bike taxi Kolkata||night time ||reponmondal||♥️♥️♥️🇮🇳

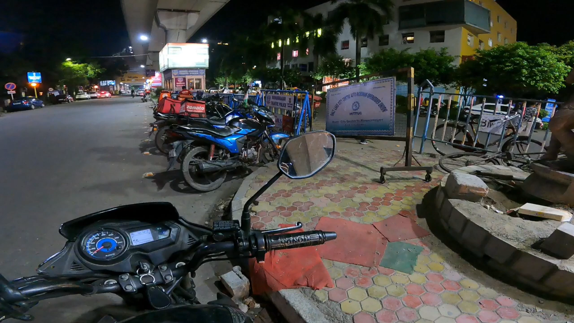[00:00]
একটা বাইক রাখার জায়গা আছে, অনেকগুলো বাইক আছে, দেখতে পাচ্ছেন? বাইক রাখার জায়গা
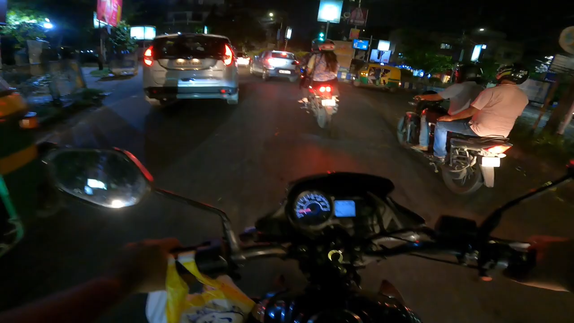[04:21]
ফাইনালি কাস্টমারের লোকেশনে চলে এসেছি, এই জায়গাটাকে বলে সল্টলেক PNB। আর কাস্টমারের না বাড়ির নম্বর হচ্ছে 38, মানে 38। এটা কত?
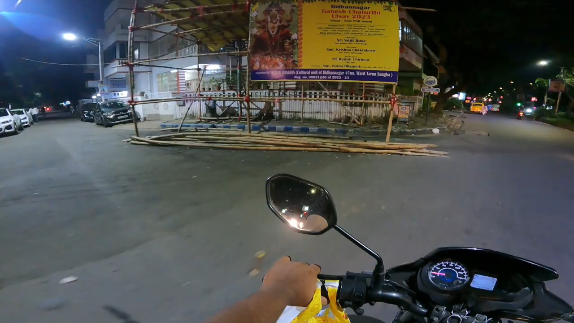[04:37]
38,
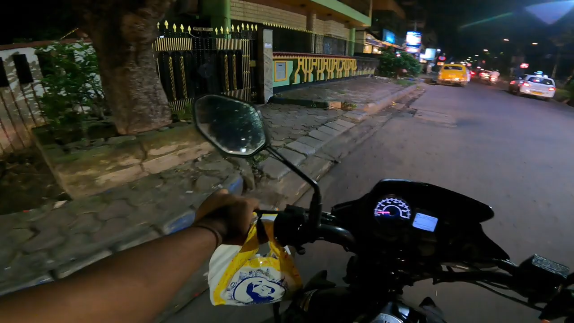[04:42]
এটা 40, তাহলে এটা 39 হবে নাকি?